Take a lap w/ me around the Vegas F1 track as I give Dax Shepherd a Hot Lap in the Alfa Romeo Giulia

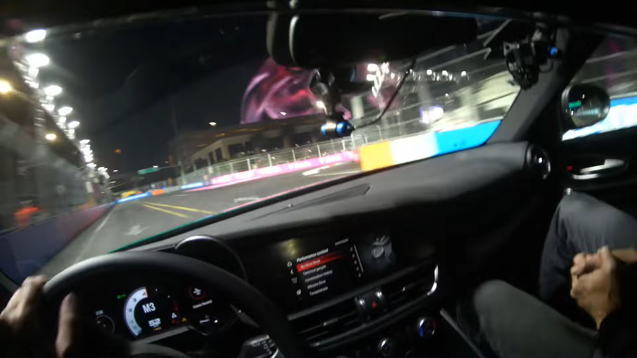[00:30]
did you just sim this a bunch of times to learn it i mean not a bunch
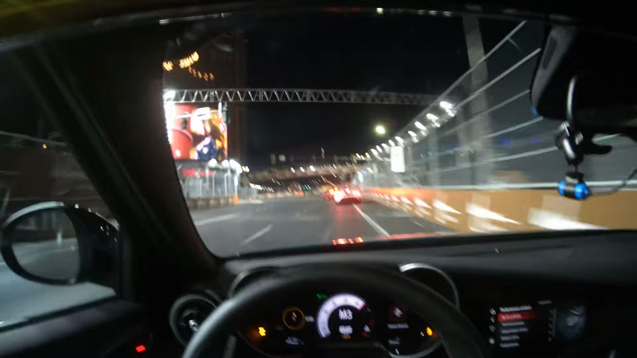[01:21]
we're gonna send it into here over the curb this is perfect this is teammates i'm gonna get a draft on her though yeah the mclarens are so fast dude oh this is straight huh
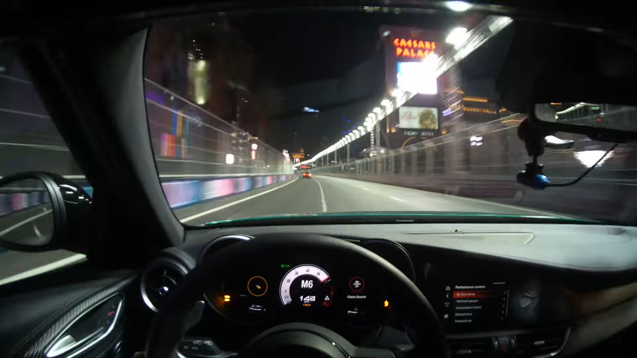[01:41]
get out we're about halfway moving down this road going 30 miles an hour so i live here in vegas all my life all right dude there's 160 165 mile an hour we'll start to back it down that's las vegas boulevard so he's got to do 160 on las vegas boulevard yeah as a local that's
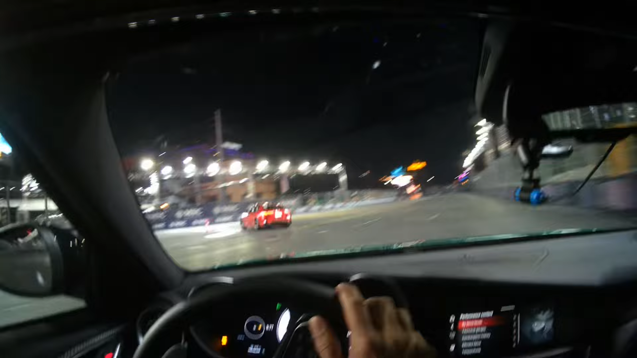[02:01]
a big deal to me oh absolutely seven book and t-shirt man oh this part's nice oh yeah who's driving 10. uh she's a badass dude she's been a rally racer for like 20 years she works for indycar okay uh she does fire and safety she used to be like the hot lab driver for indycar for many years oh cool yeah that's rad dude it was an honor to take you man oh my god